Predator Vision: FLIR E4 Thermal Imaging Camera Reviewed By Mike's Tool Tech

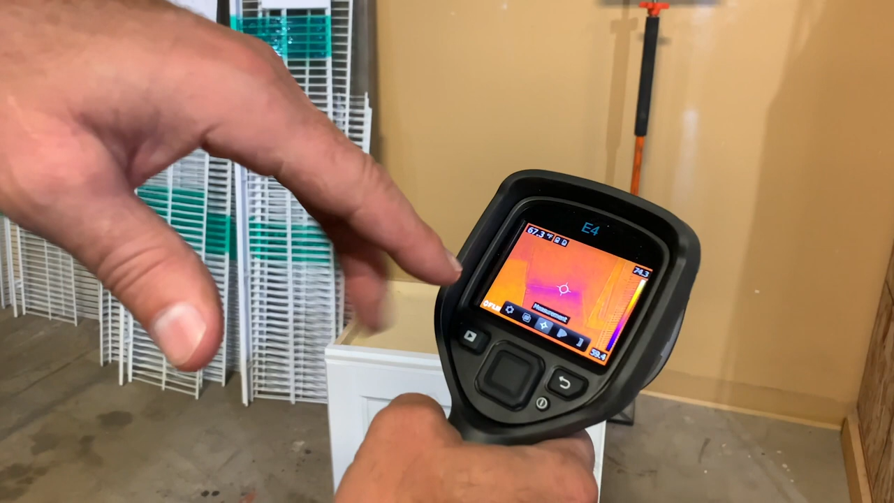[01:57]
So you can see, like, it's the cold spots or the hot spots will be more yellow and orange,
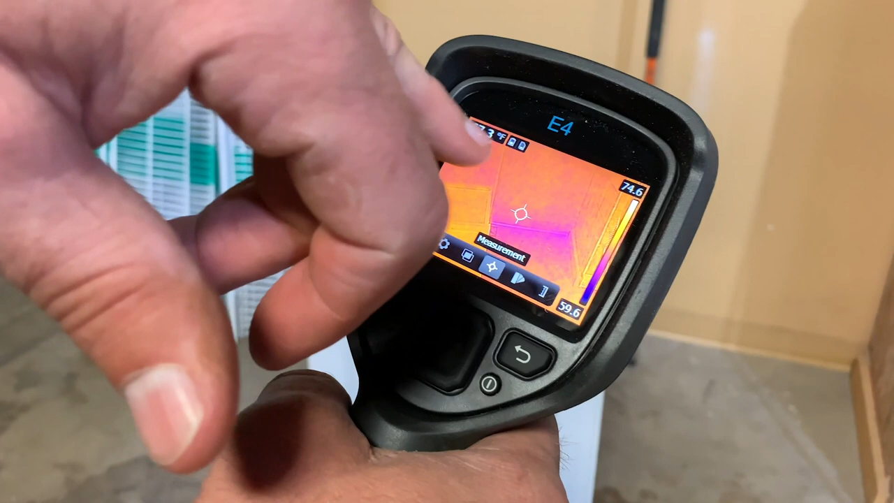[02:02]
and then blue will be cold.
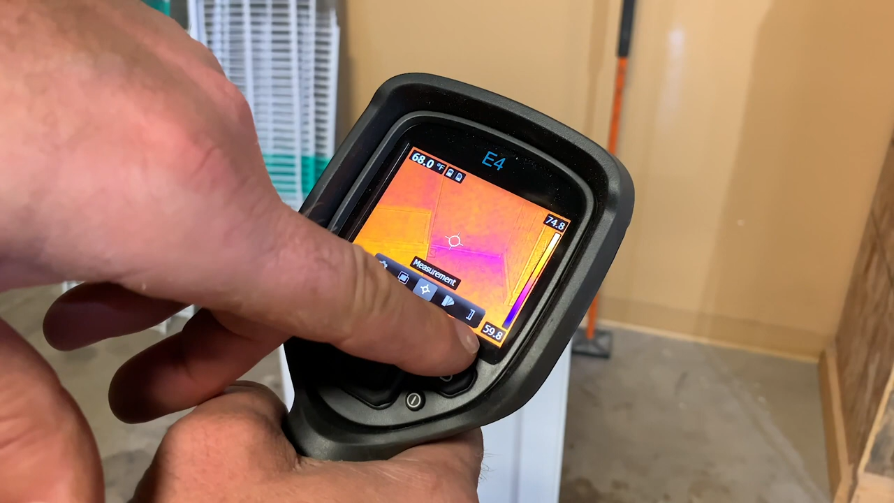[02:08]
On screen: spot 68.0°F
So right here we've got it shows the difference in temperature in the whole picture that you're taking.
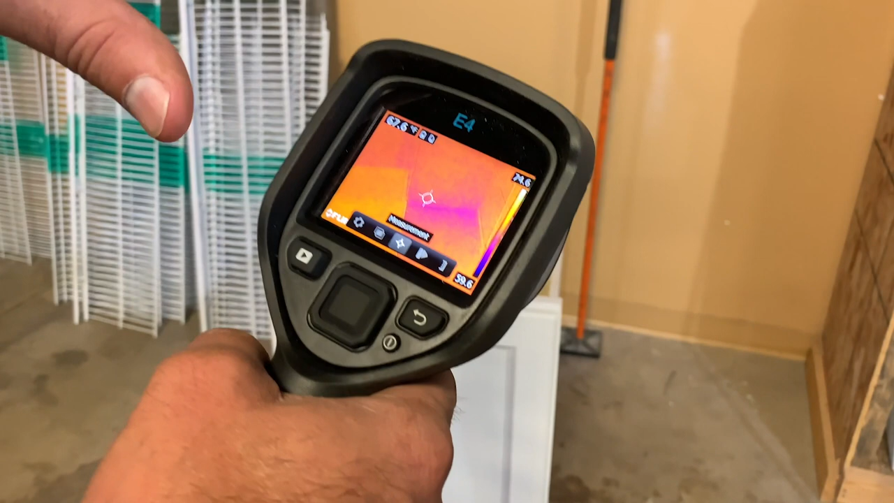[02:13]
So we're going from 75 degrees to about 60 degrees,
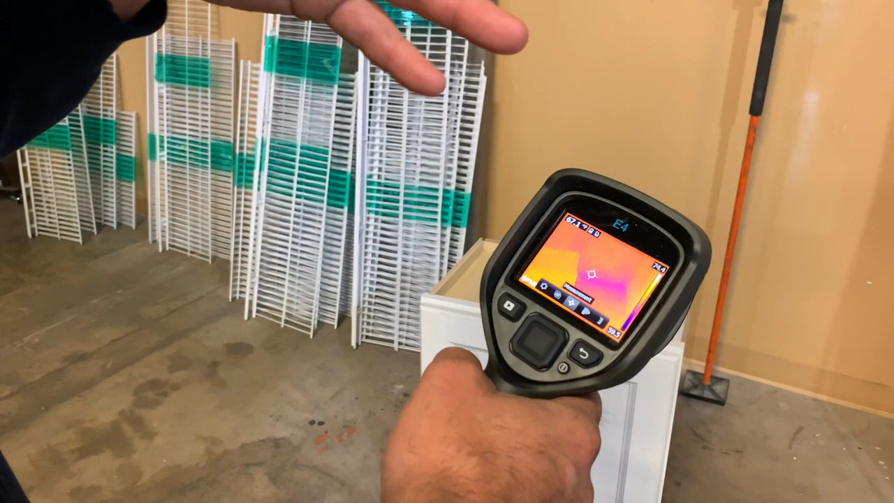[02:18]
and a 15 degree difference is very common, actually.
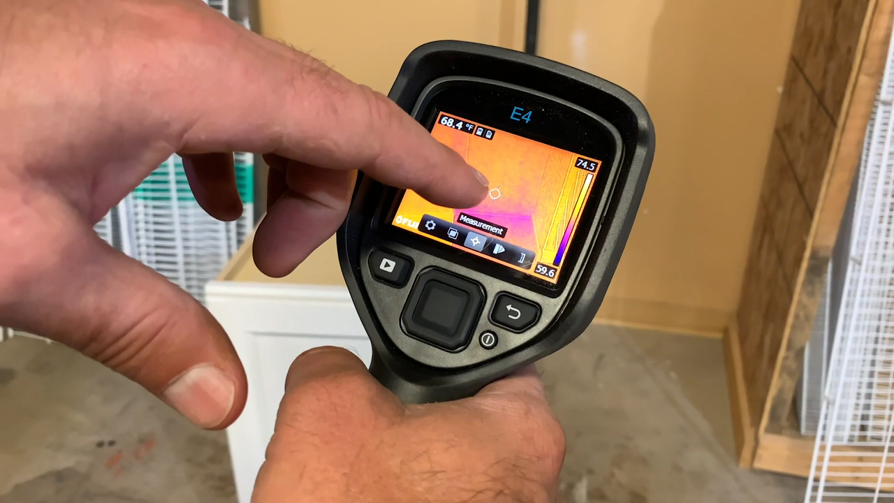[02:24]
On screen: spot 68.4°F
So, and then it's got sort of a bullseye here, and that bullseye is showing wherever I point it, it's telling me the temperature. So if I want to point it at a trouble spot, so I'm looking down here at the floor, oh, things are cooling off.
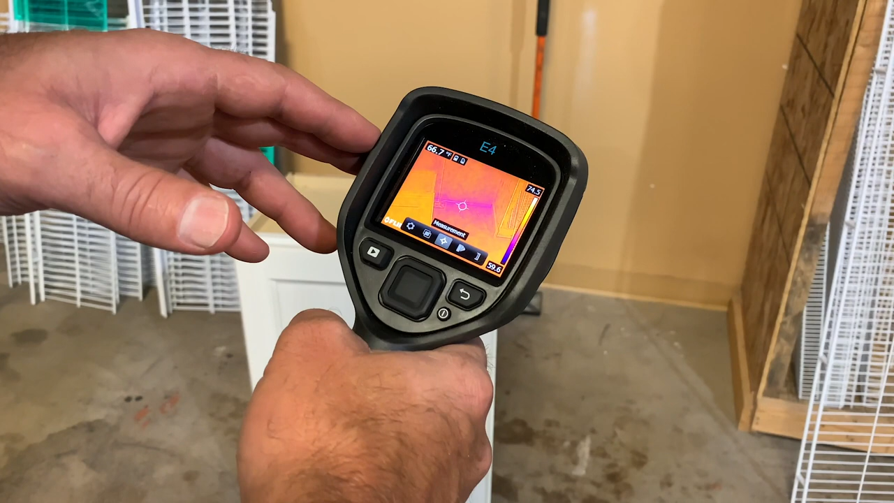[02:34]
So I'm moving down towards that low end, towards the 60 degrees.
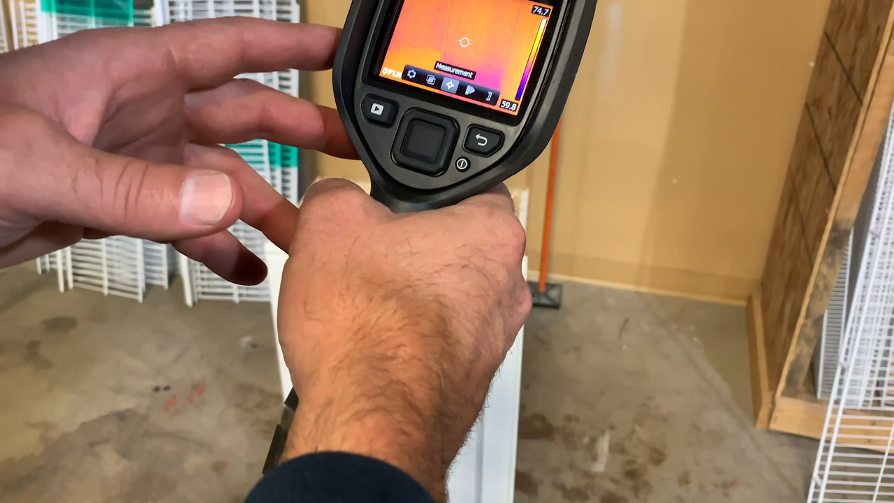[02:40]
If I get up into the wall, then I'm up, you know, back over 70, you know, and that's where I'm going to hit that 75 degrees.
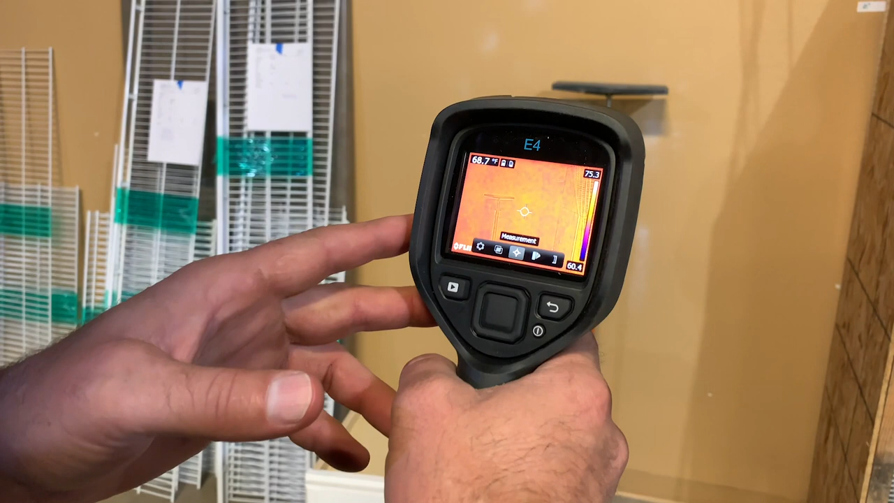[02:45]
So we use this for quite a few things.